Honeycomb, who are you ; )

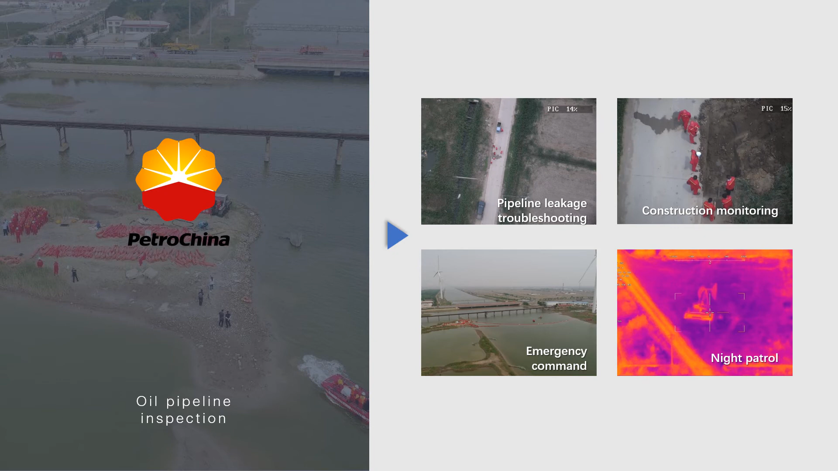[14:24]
The first picture shows that the UAV found that when the tubing was pressurized, the pipeline had leaked oil due to long-term use, and there was also oil leakage on the lake below. At the lower right corner is infrared imaging monitoring. In 2017, we carried out the Northeast Nuclear Emergency Project with the Nuclear and Radiation Safety Center of the Ministry of Environmental Protection.